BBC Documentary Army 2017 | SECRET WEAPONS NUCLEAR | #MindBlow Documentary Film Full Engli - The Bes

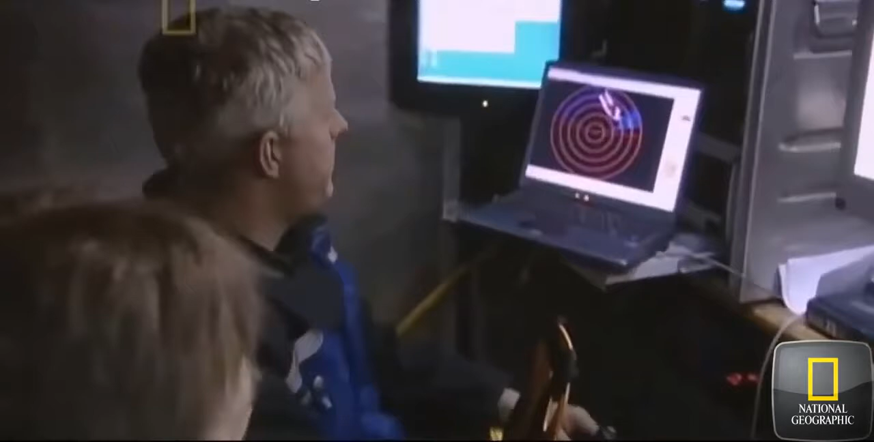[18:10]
This is the sonar image of the shipwreck, so it shows us we're about 25 meters away from the ship, so it should come into view on the video screens in a few seconds actually.